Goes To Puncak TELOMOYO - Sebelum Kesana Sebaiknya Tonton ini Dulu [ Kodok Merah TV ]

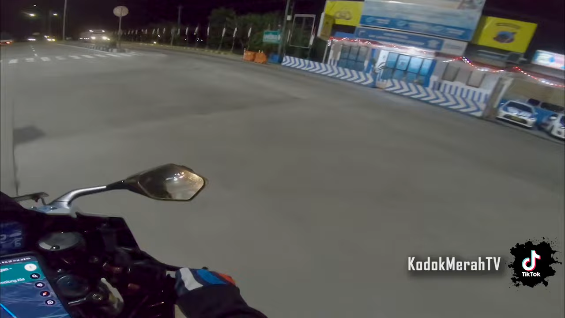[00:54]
Sragen, Sragen, kita di pintu tol Sragen.
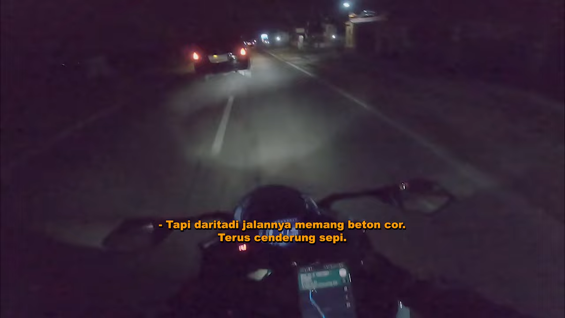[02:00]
Tapi dari tadi jalannya memang cor-coran, terus cenderung sepi, los, lurus. Mantap kak, mantap kak, unik banget, mantap lah, mantap lah.